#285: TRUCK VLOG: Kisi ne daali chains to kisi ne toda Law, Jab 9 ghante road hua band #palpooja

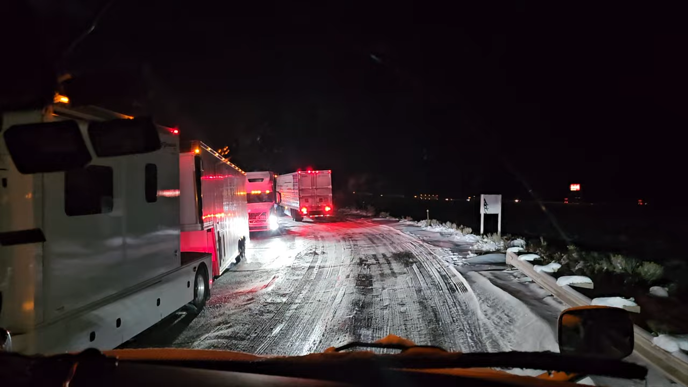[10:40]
टाली गाहा है जब तक आप रैमपन निह चडए हाँ है ठो हरु हम uniform तो अच्छा था वो बताके गया कि चलो भी शुकर है मूव होने लगे हैं फाइनली